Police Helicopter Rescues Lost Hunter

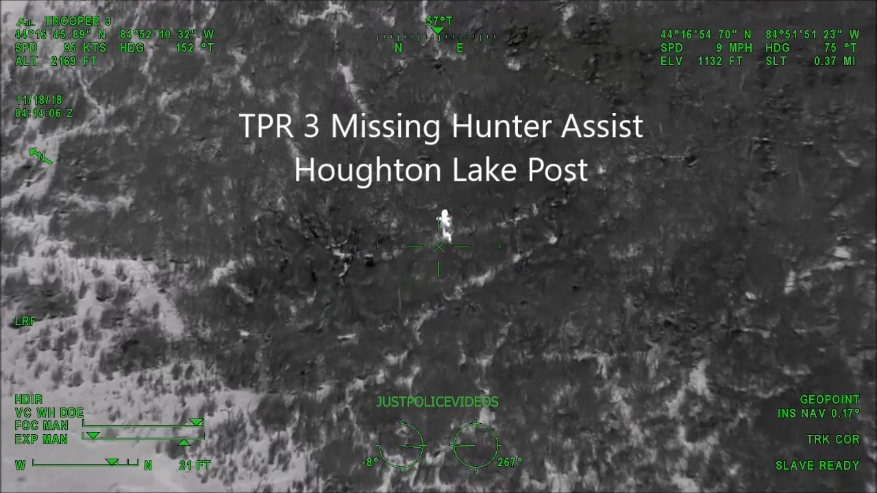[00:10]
Okay, Trooper 3, we have eyes on him. Just so you know, he's 1.2 miles to the due east of Jeff's Road.
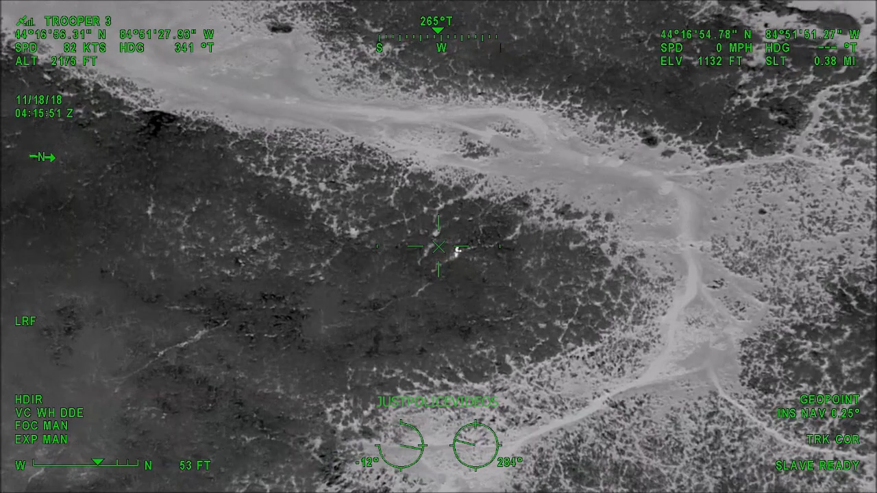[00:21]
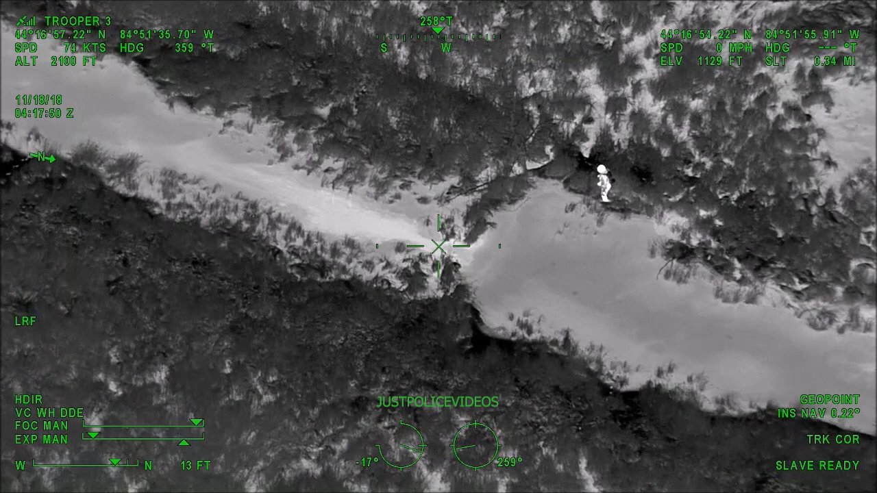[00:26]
For the troop that's ahead of the K-9 there, just off to your left-hand side, that's where we thought it looked narrowest.
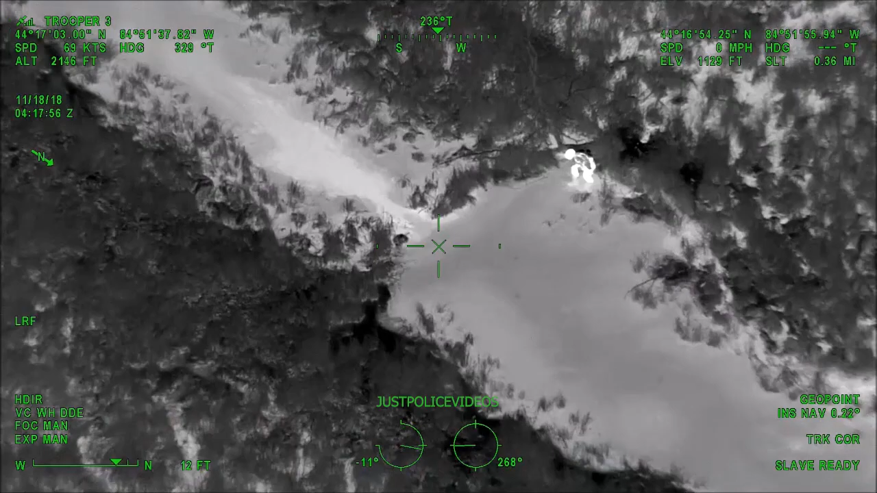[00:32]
I think Coast Guard would be able to do a lift out for oxygen.
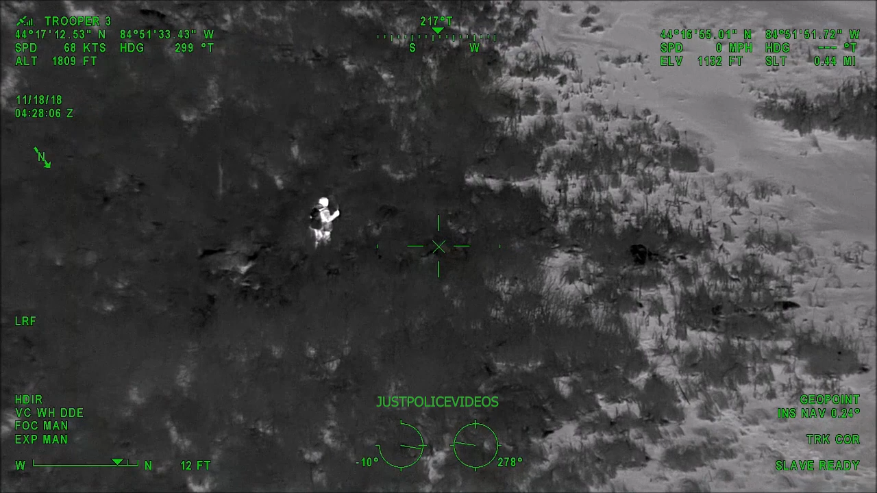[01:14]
Okay, Trooper 3, if you can get back far enough from that Parrot Road, Snowball Road area, it's less than a mile.
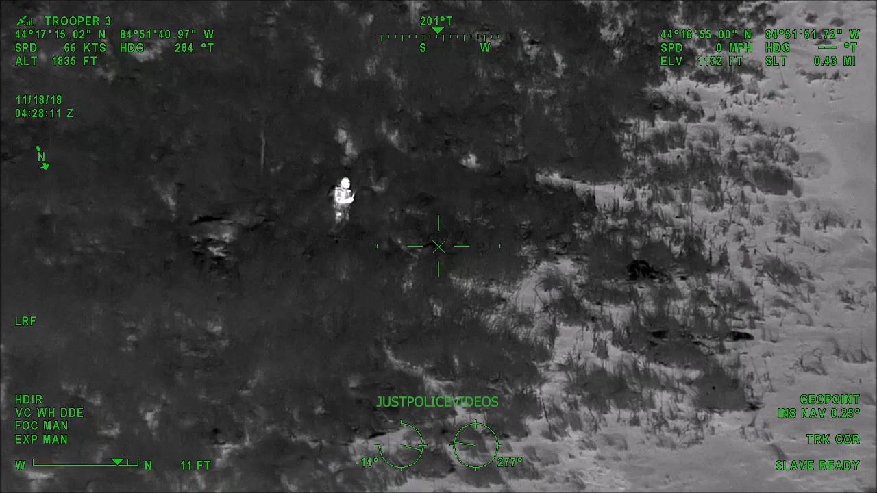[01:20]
It's about 7 tenths of a mile to get to where he's located from the furthest point on that road.
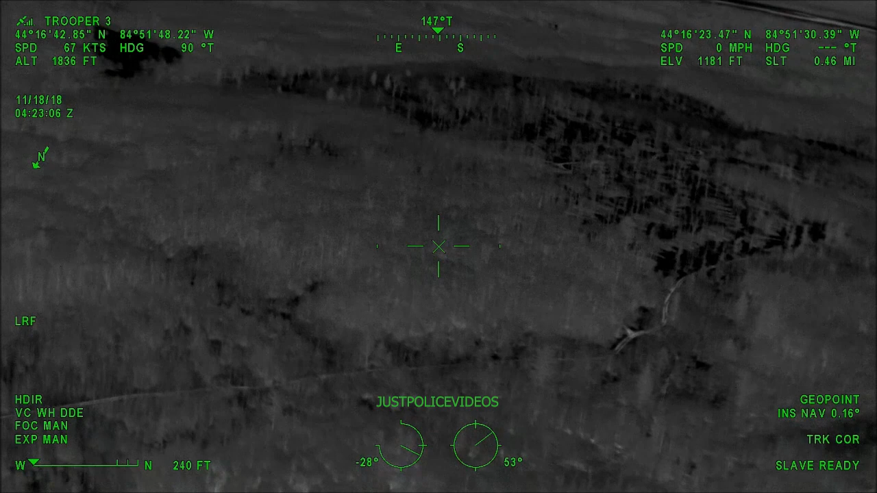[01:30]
Okay, if you've got a good eye on him, what we'll do, we'll make our way back, and then we'll try to approach him from the other side. Alright, Trooper 3, you guys are making some pretty good headway there.
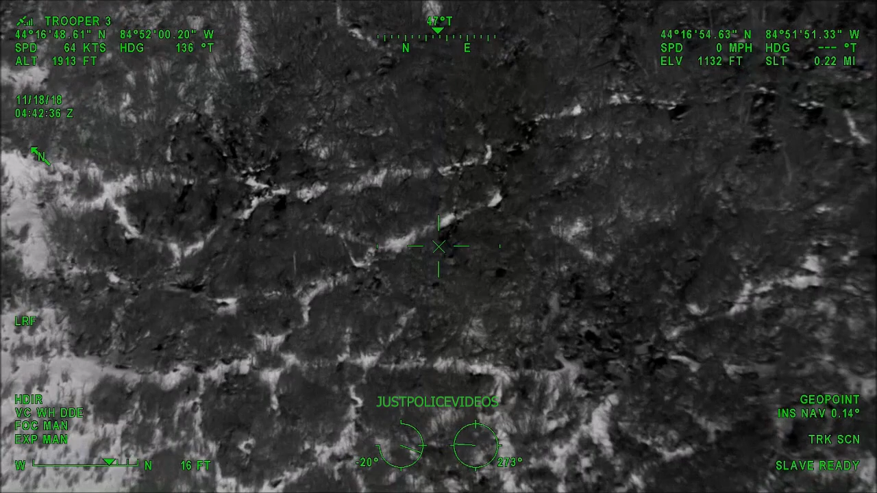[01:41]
If you just continue that way to our spotlight, we'll guide you in as needed.
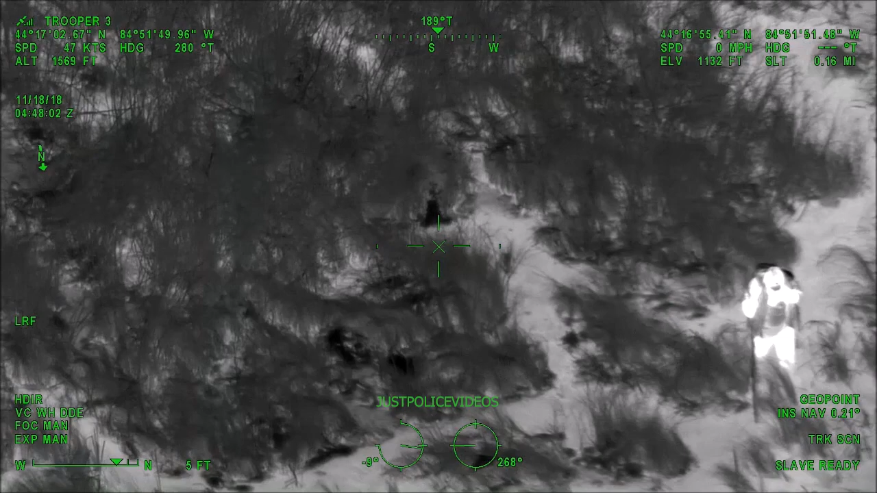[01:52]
For 72-14 there. I don't know if you guys can, it might be too far away for him to hear,
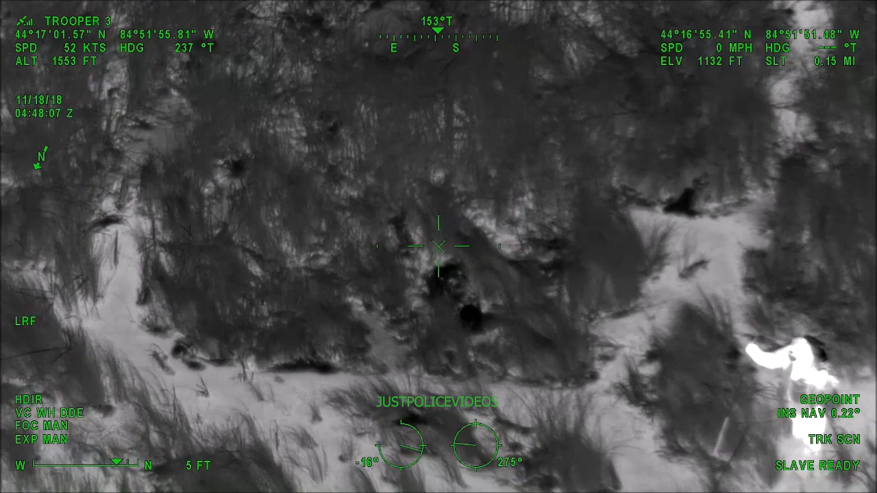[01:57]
but he's kind of trying to push his way towards the river there, like he wants to cross it.
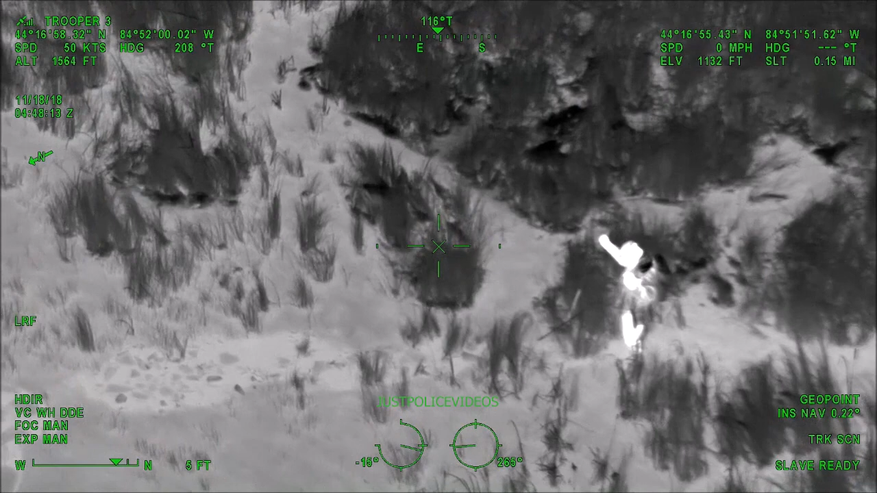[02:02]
I don't know if you guys can get his attention in any way to turn him around and go back the other way. Clear.
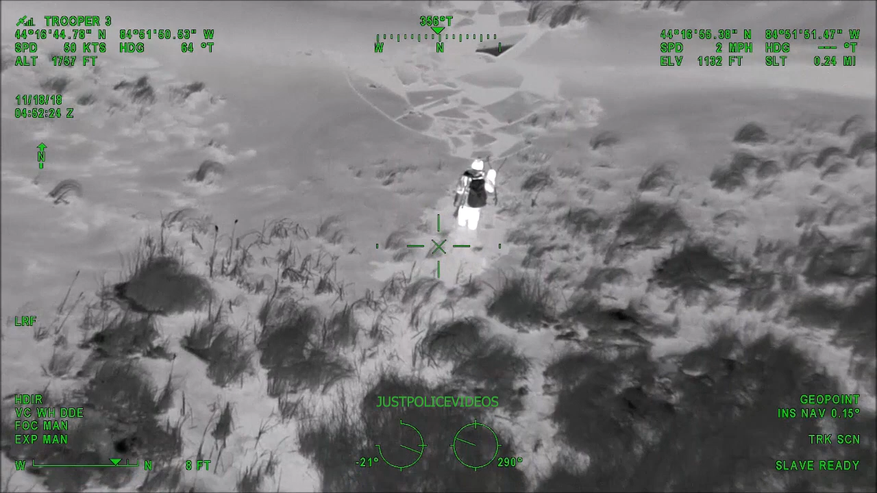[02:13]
If he can't walk steady, we're going to need a few more people to carry him out of here, so.
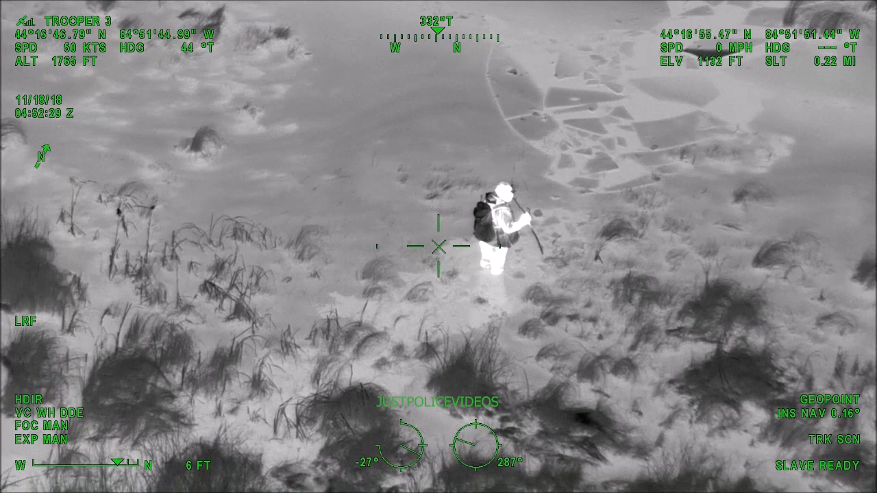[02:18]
He's standing up and kind of milling about. We tried to get on the PA, I don't know if you could hear us or not, to tell him to stay put.
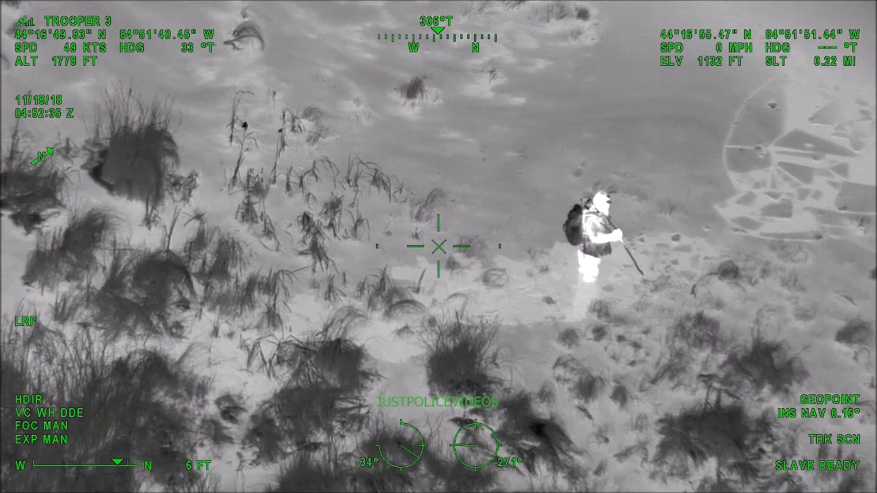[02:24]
But I mean, he looks standing up and healthy, I just don't know what his condition is to, you know, go a mile through some thick marsh or not.
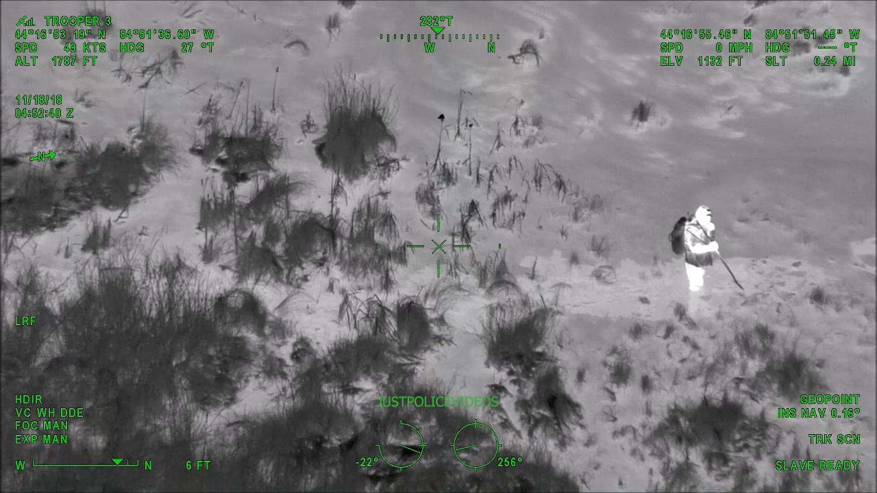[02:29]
For the units on the ground out there, he is 6'5", about 250.
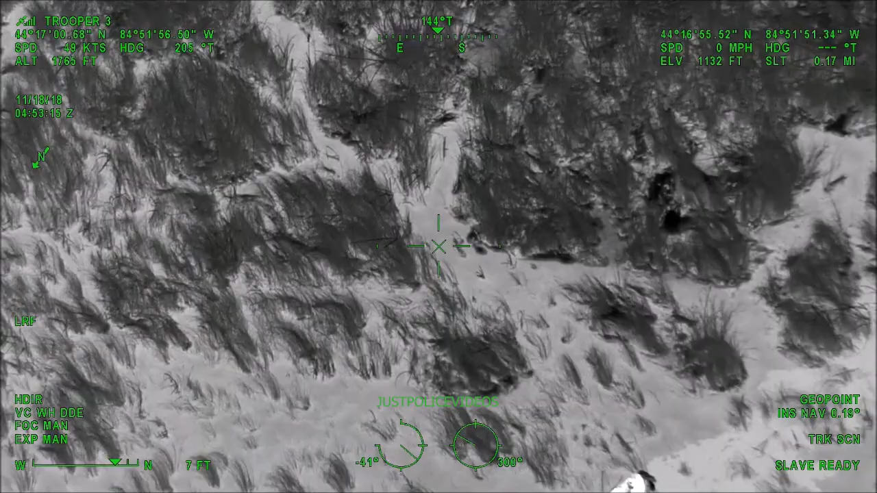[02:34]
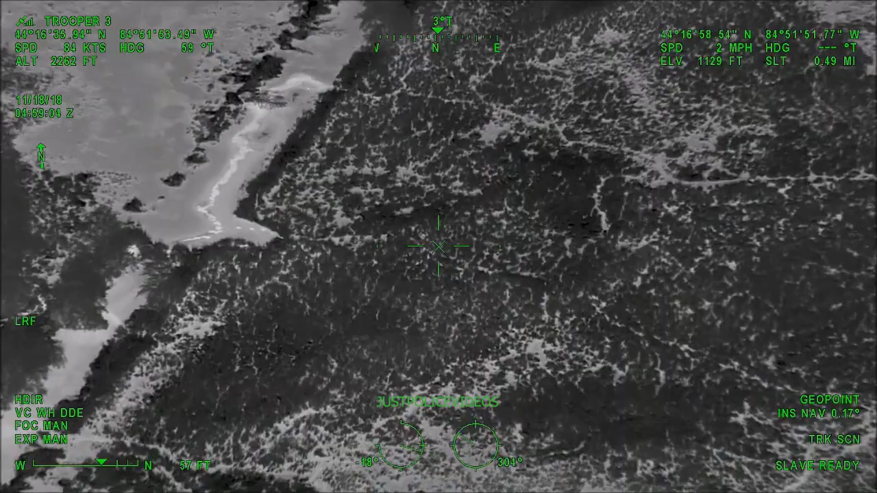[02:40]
He's going to put himself in another predicament if he crosses over that, because he's going to have to go across another huge body of swamp, so we've got to get him turned around somehow.